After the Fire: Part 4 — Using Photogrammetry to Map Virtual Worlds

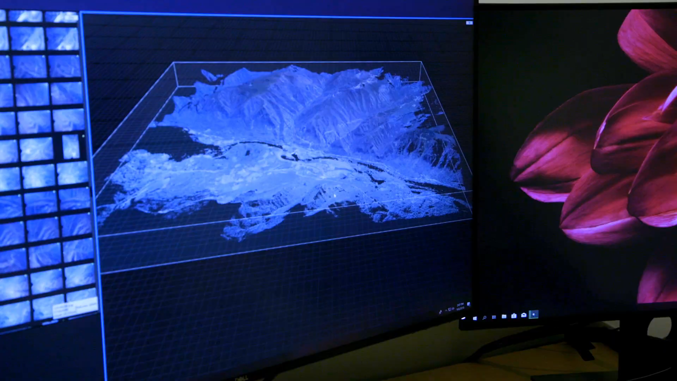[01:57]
3d rendering of the entire area so it's no longer just a